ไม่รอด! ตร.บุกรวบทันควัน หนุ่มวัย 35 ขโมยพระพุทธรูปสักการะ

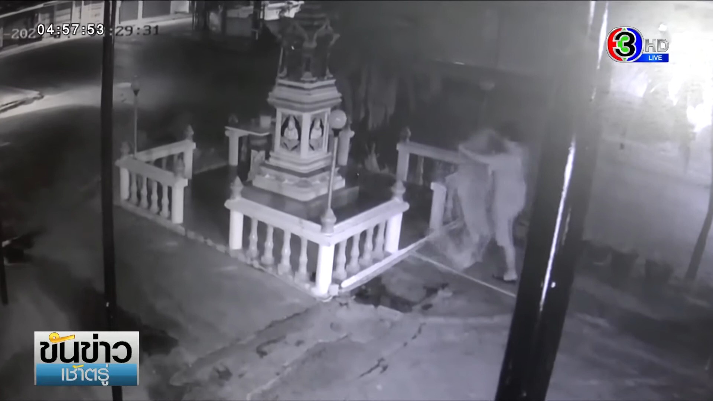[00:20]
ดูครับ ผู้ชายคนนี้ เขามาถึง เขาก็จัดเตรียมไปลักษณะพ้าปูอย่างดีประทานโทษนะครับ ตั้งต้นก่อนครับไปเอาพระผมหน้าห้างเจริญพันธ์ Department Store ครับคนขโมยพระผมครับที่แรก
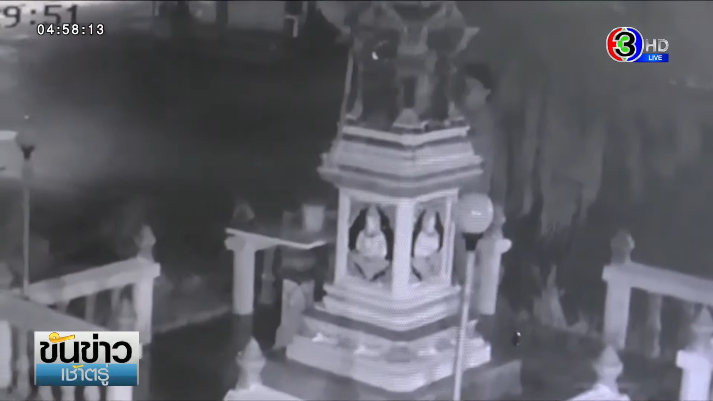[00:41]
ขโมยไปครับโอ้โห แบบนี้เลยคนขโมยพระผมครับ ตำรวจก็ต้องไปตามจับทีนี้ก็ได้เรื่องแล้วครับ คนถูกจับรอบนี้ชื่อว่าวิศนุกรสีสวัสด